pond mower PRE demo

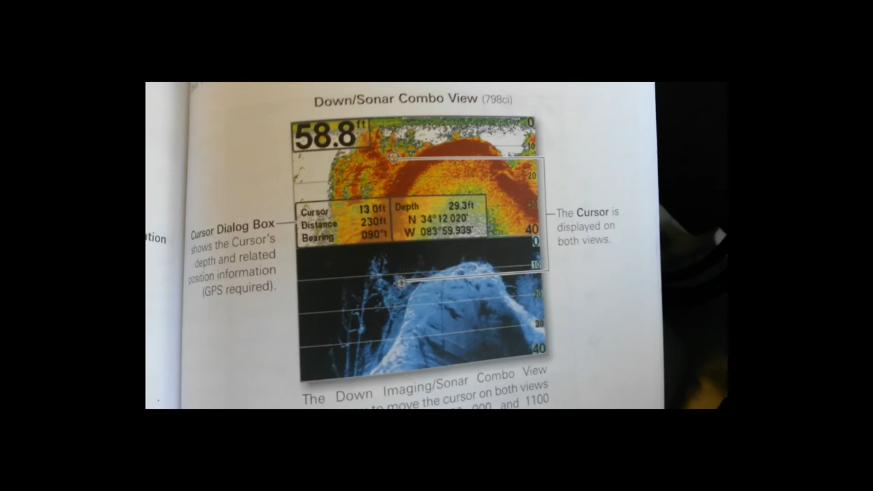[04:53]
On screen: depth 58.8 ft
It's like a take the sonar image and actually do some conversion on it and we'll be able to see exactly what's on the bottom so the top right there would be just your regular
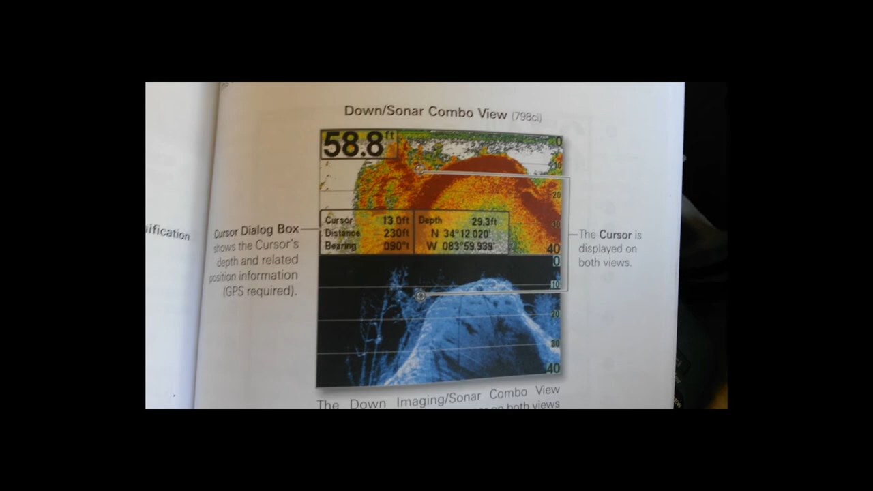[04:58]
sonar view and then on the down imaging the bottom image will be a lot more useful.